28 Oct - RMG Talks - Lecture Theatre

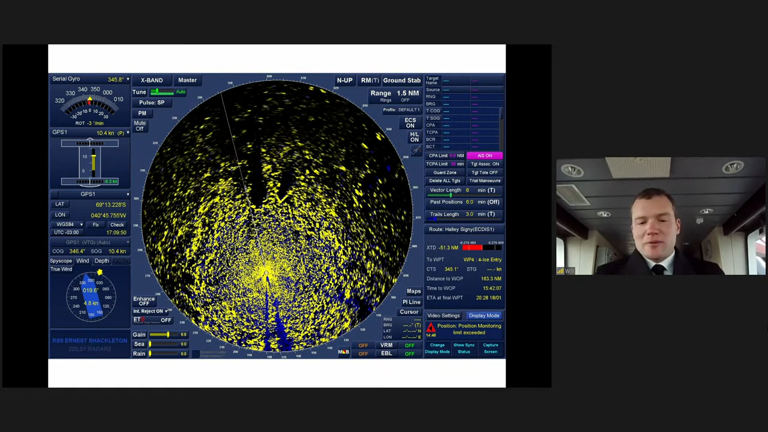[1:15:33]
So all the yellow is sea ice, apart from the bit where you get the shadow, which is icebergs, which is a useful technique for us to be able to determine what is sea ice and what are icebergs.